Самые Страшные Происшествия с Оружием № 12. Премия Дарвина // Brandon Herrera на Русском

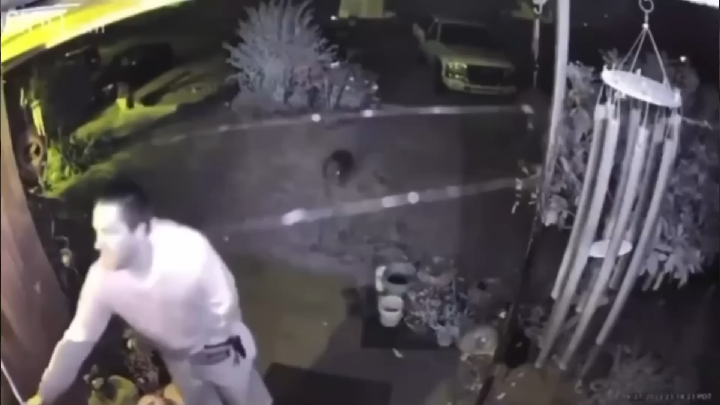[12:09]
Мы видим, что собака ковыляет ко входной двери. Она явно получила ранение. Я порылся в интернете и нашел, что собака была лишь немного ранена в коготь и смогла полностью выздороветь.